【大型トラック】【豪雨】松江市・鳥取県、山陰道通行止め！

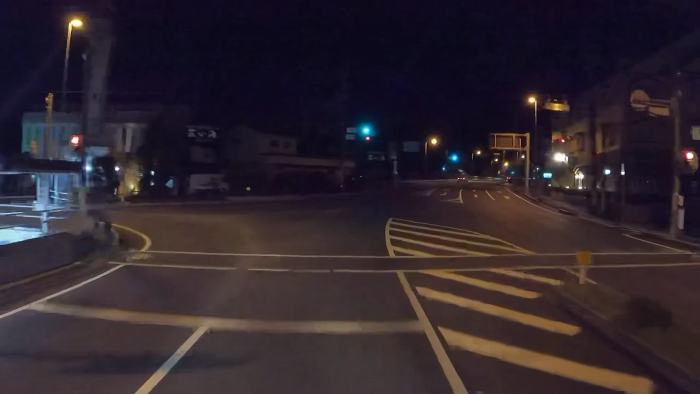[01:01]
どっかね、大きいコンビニか、あとは道の駅ですね、探して、しっかりね、休息取りたいと思います。
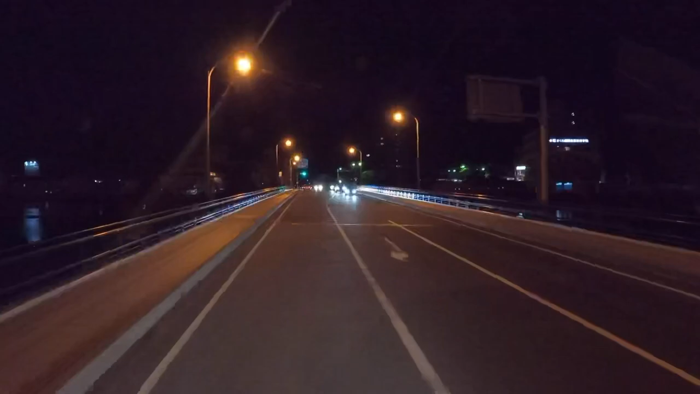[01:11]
今日もね、しっかり安全運転で、ぼちぼち走ろう。はい、ここがね、思い出の道の駅阿武町ですね。
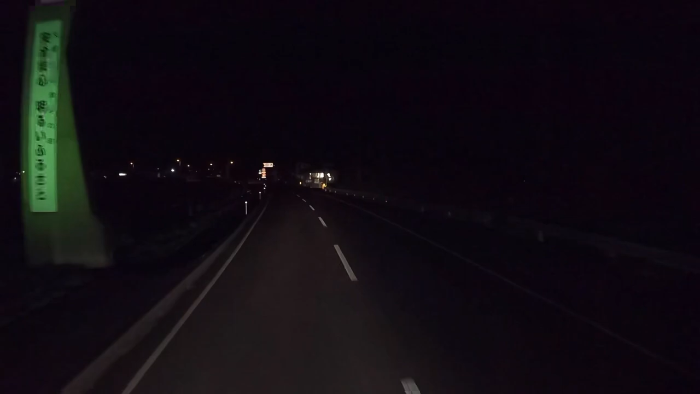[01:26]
道の駅阿武町。ここでね、キャンピングカー借りて一泊したいよな。ここはね、大型トラック進入禁止で入りませんので、通過しよう。また今度ここでさ、ゆっくりしたい。なんかね、今年の秋ぐらいに新しくね、キャンプ場がね、できるらしいんで、そのね、キャンプ場ができたらまた来よう。さあ、今日はどこまで行こうかな。ね、もう少し走ったら、どっかね、コンビニか、
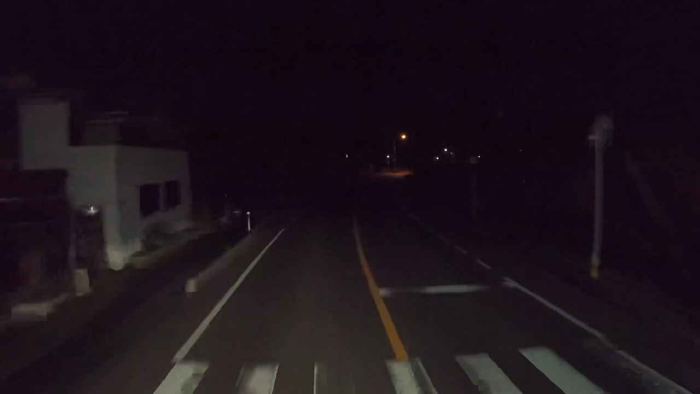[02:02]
道の駅でね、休息取りたいと思います。はい、ここはね、道の駅かな？